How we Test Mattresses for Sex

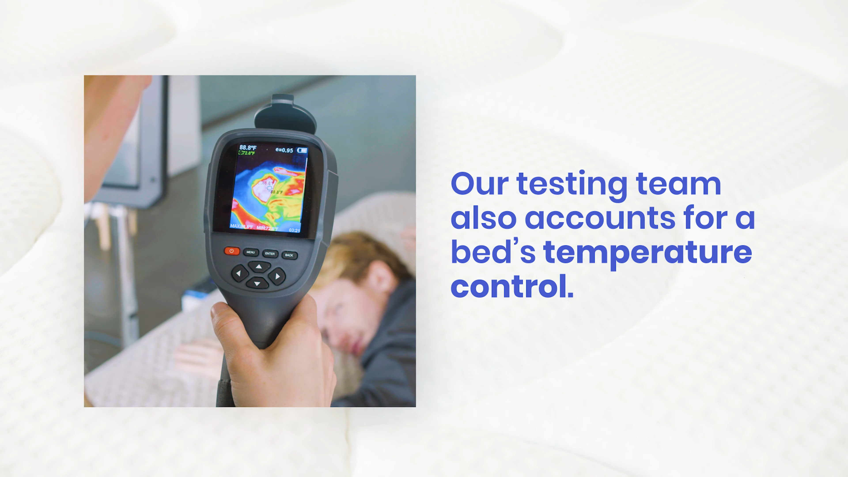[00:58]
We place a hot water bottle on the surface and measure heat buildup with a thermal camera.